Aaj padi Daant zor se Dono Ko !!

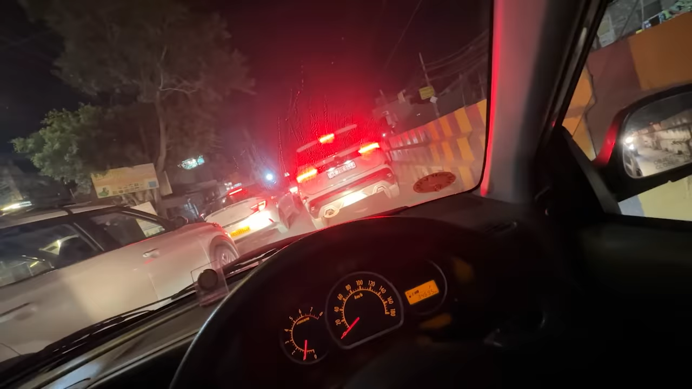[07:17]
रात को 10:30 कौन बंदा जाम लगाता है भाई, एक तो वैसे ही काफ मार के आए हैं भाई, क्लच पे पैर नहीं रखा जा रहा, पैर ऐसे ऐसे कांप रहा भाई क्लच पे रखते हुए।
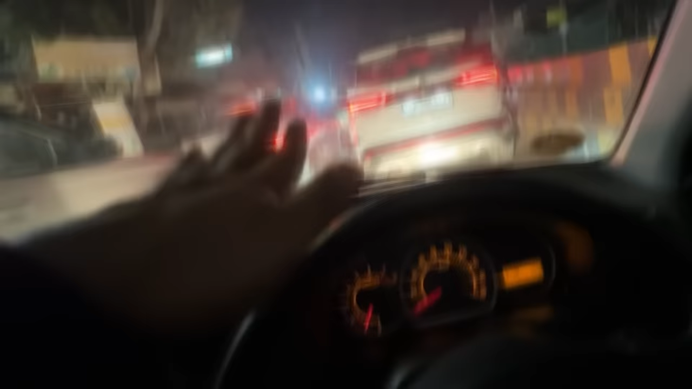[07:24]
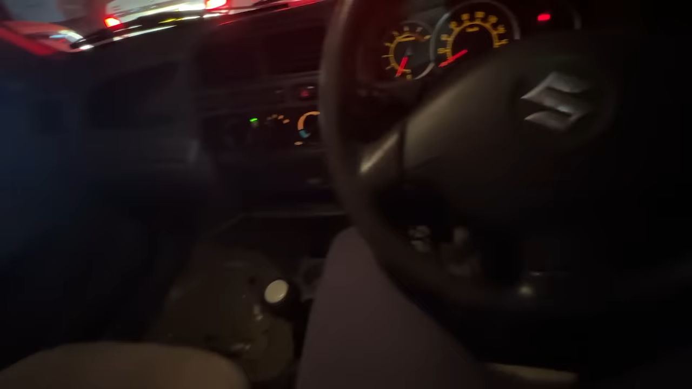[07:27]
ओ भाई हमारी गाड़ी में कैसे वाइब्रेशन चालू हो गया यार, ठीक होगा ठीक होगा।
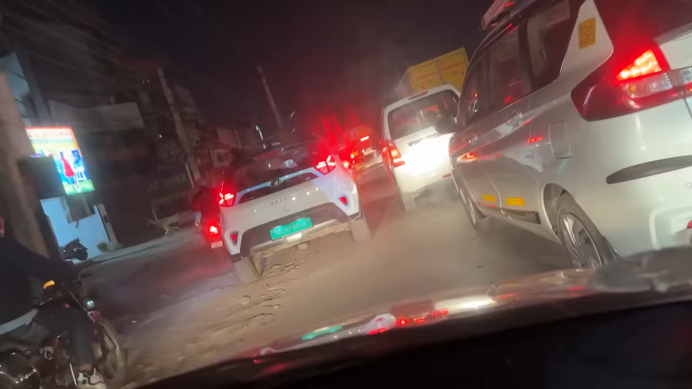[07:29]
नहीं नहीं चला ट्रैफिक, बस अभी रुके ना लियो,
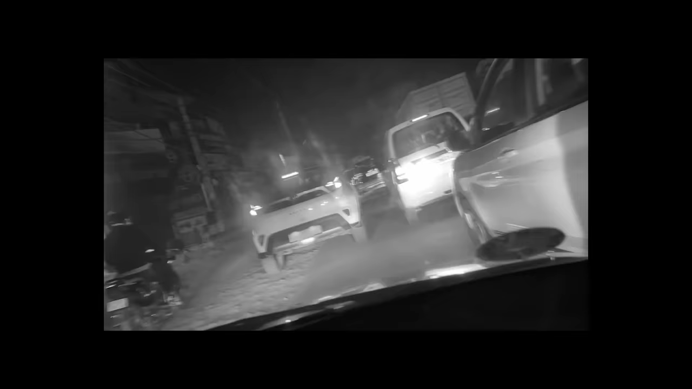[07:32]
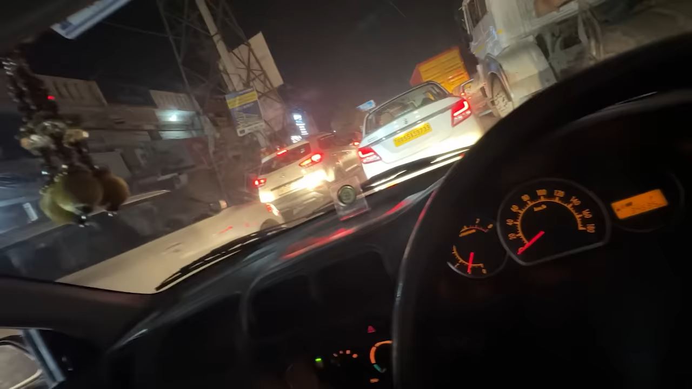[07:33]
रुक गया आधा जाम तो इनकी वजह से लग रहा है, जो फुटपाथ पर चढ़ा चढ़ा के कुदा कुदा के गाड़ी अंदर ले जा रहे आगे। मैं आ जाऊं क्या? और मेरे साथ गुस्सा मेरी गाड़ी हो रही है आज।